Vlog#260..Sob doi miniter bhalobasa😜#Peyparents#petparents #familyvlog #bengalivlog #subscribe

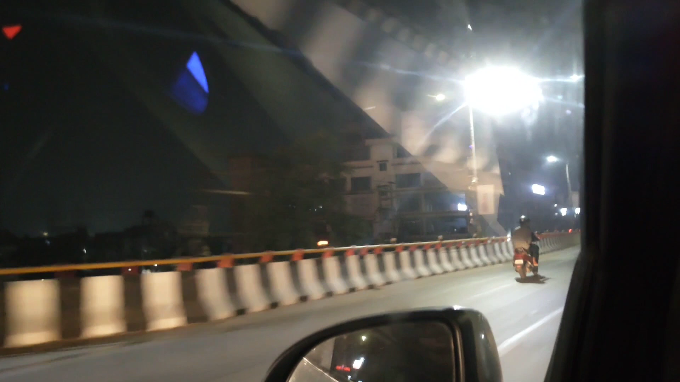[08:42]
আমাদের না ফ্লাইওভারের তলায় আগের দিন আমি দেখেছি, দিন ক্যাপচার করতে পারিনি, এই সুন্দর দেখো আসামের রাইনো।
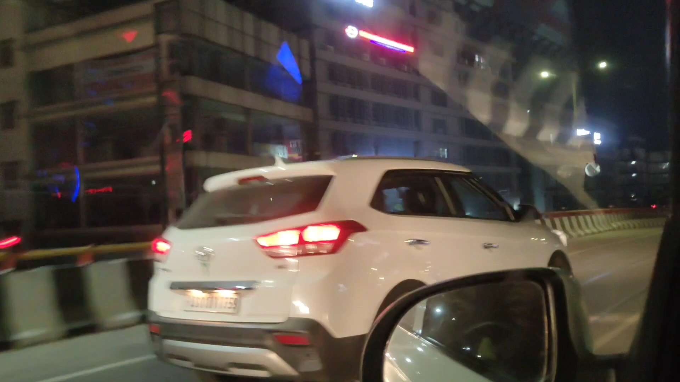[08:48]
তারপরে তোমার আমাদের এখানে একটা
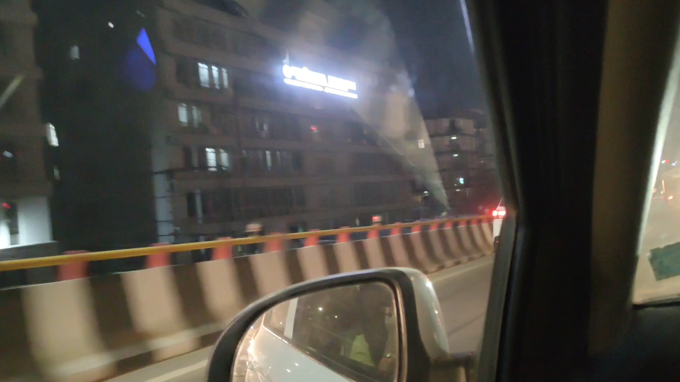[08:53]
দেয় আলপনা, ব্রিজ শুরু হলো, এই দেখতে পাচ্ছ দুখানা দুখানা করে লাগিয়েছে। দেবে একটু আস্তে চালাও না গো, একটু দেখাই, কত সুন্দর লাগছে এটা, এই দেখো লাইট জ্বলছে,